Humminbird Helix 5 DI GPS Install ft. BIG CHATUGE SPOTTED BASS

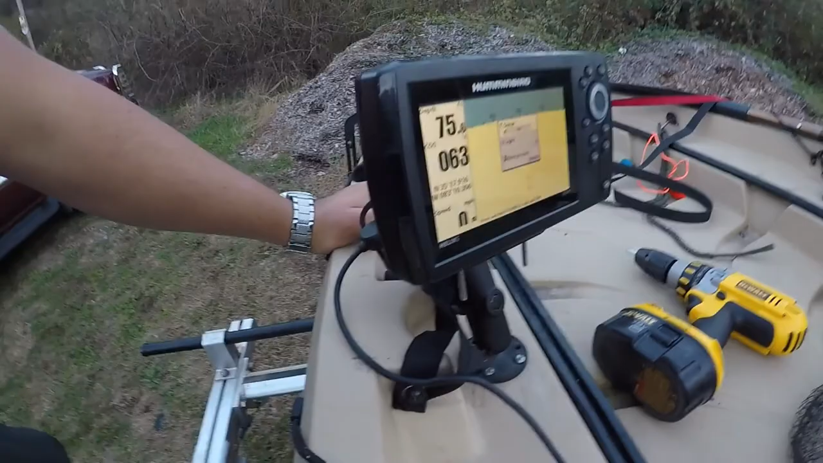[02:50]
so we got the hummingbird loaded up telling me I'm in
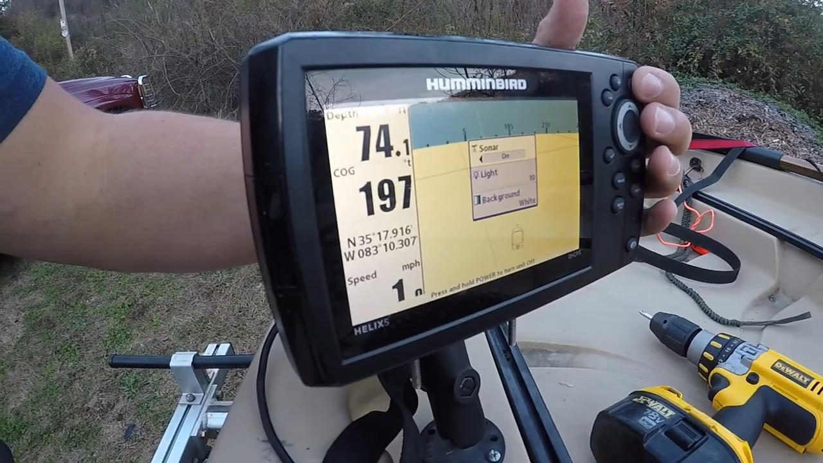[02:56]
75 foot of water in my backyard but hopefully it'll work better it's the helix
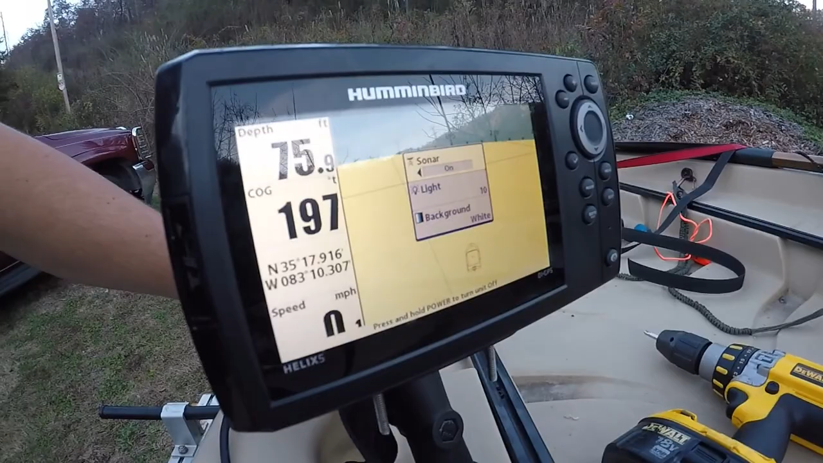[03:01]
On screen: depth 75.9 ft
five with the gps and down imaging then runs on this cable off